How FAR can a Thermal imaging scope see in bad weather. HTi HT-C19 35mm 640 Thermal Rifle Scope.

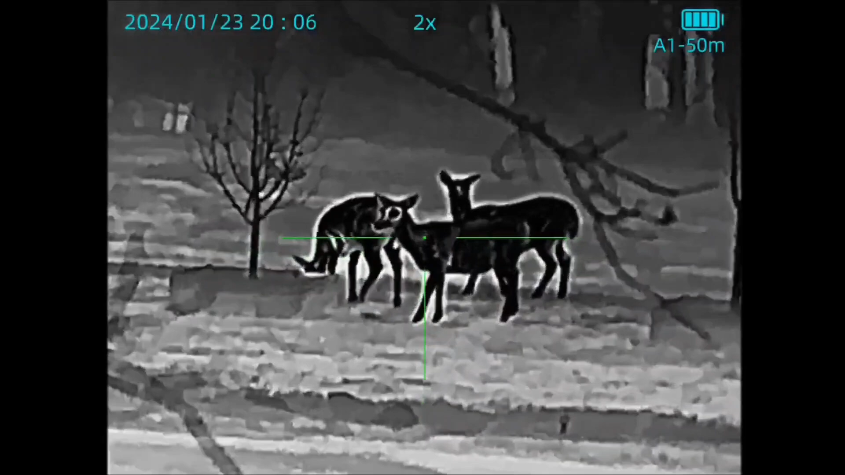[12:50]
Yeah, it says up there on the top. There you go. 20-06.
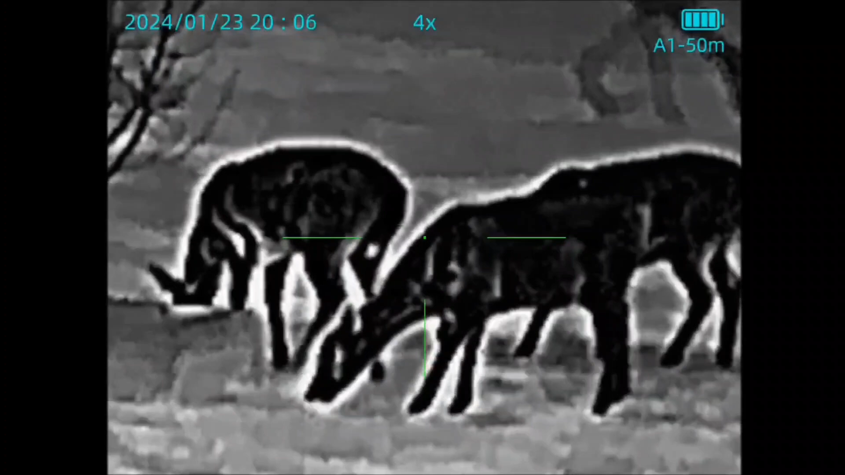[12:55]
So, again, for the past three days, we've had this blanket of thick fog like we did tonight.
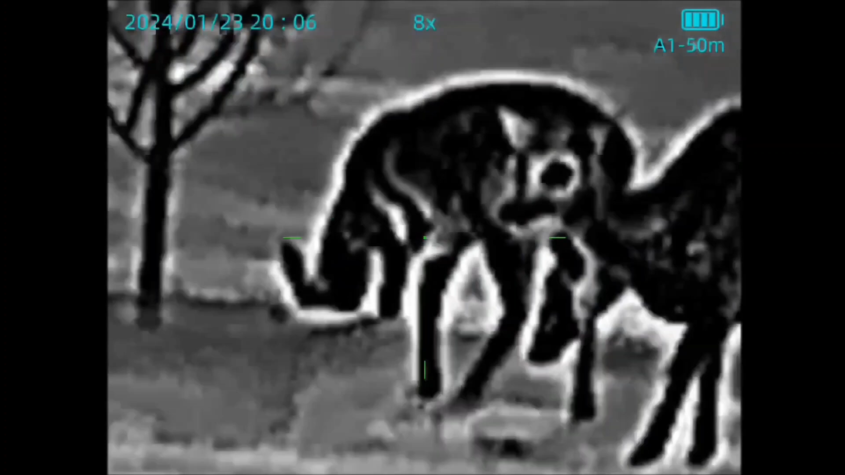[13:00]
So, this one was, again, last night. And, I spotted some deer out there and some rabbits running around from the second floor window.
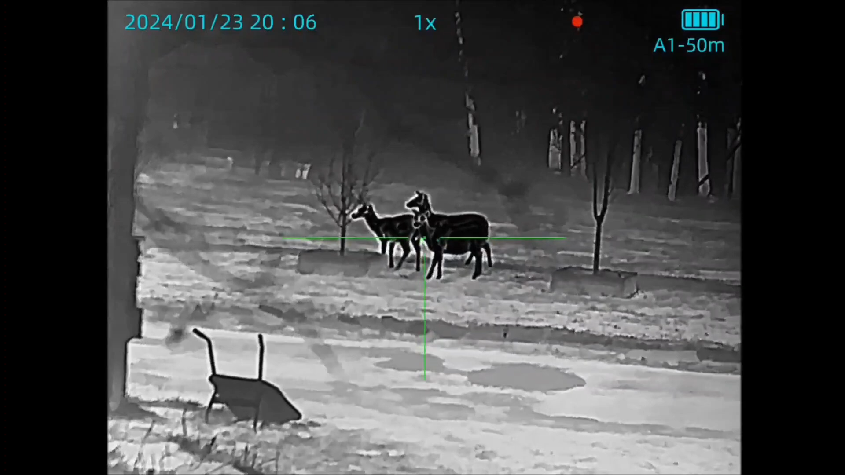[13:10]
And, this is a distance of about 45 yards from where I'm at. So, again, not bad in this hazy, thick fog we've been having. Overcast weather.
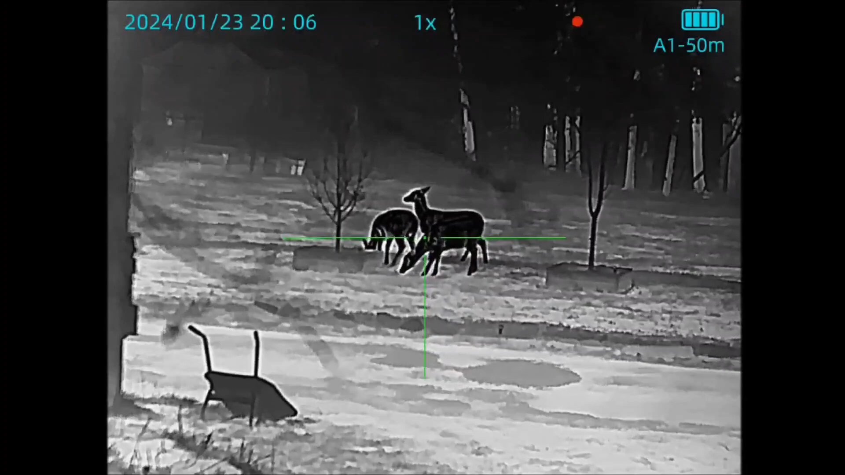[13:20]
It's just been crappy. But, I'm glad because now I'm getting to see, well, I guess you can say the worst side of thermal scopes in this aspect.
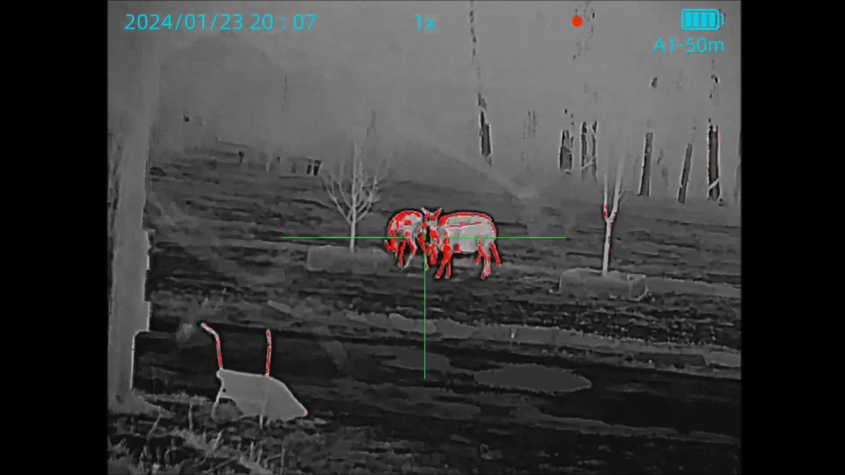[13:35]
if this is the worst I can expect from fog and rain and cold and overcast days for days and days and days where it's not heating up anything around me,
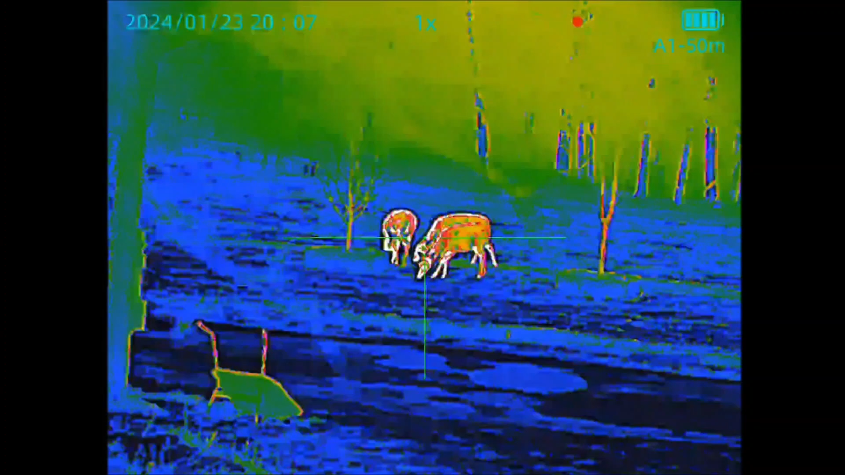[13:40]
you know, the trees and things like that, I'm good with this.
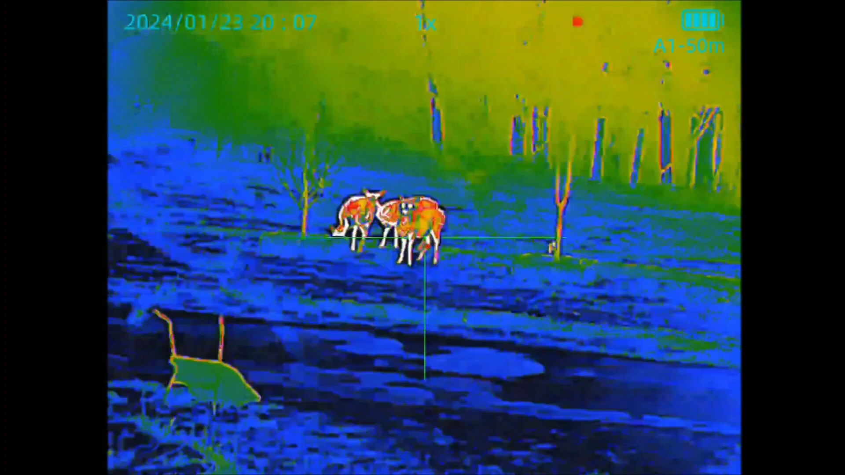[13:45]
Look at this. This is crazy.
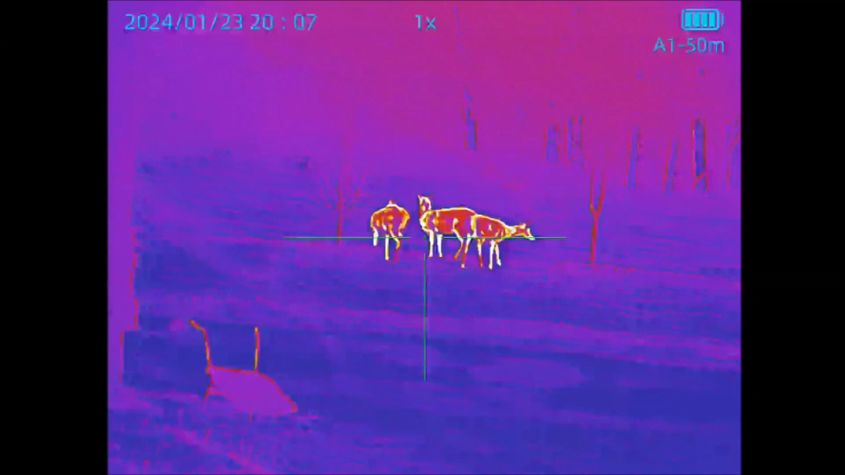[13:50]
And, again, this is 8 o'clock at night, so it's pitch black and, you know, with this fog weather.
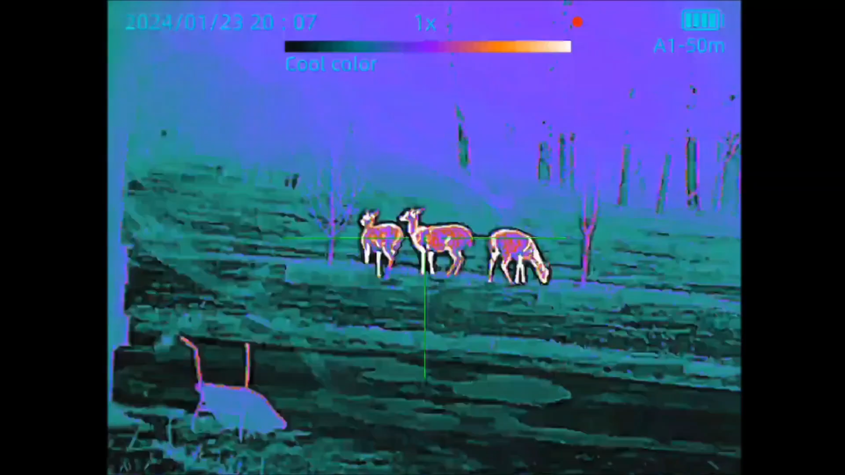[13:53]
So,
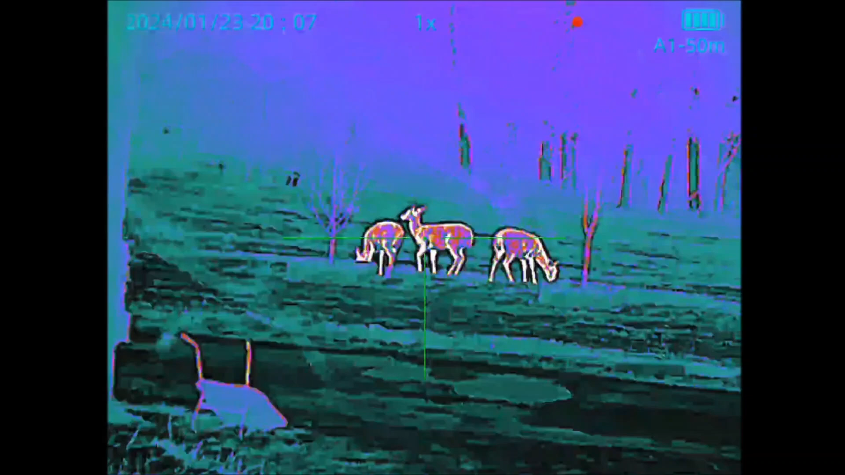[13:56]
again, I'm very impressed with it, you know,
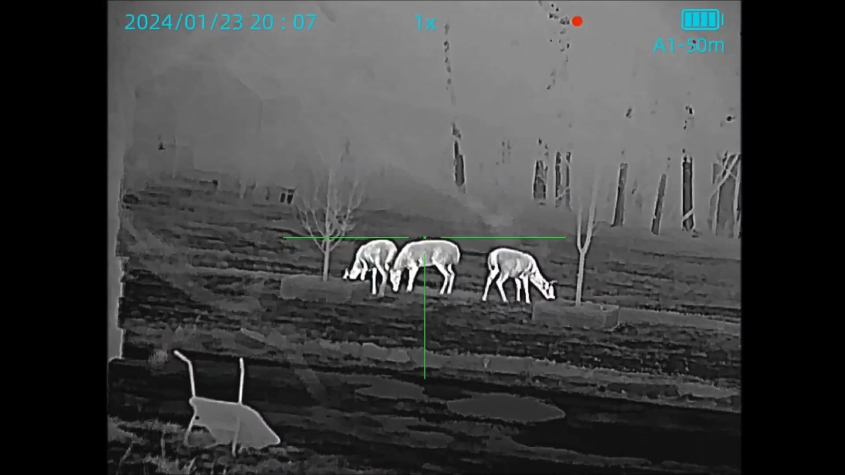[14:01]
going over some of the different specs on this scope, I should say. Again, I'm impressed for the price.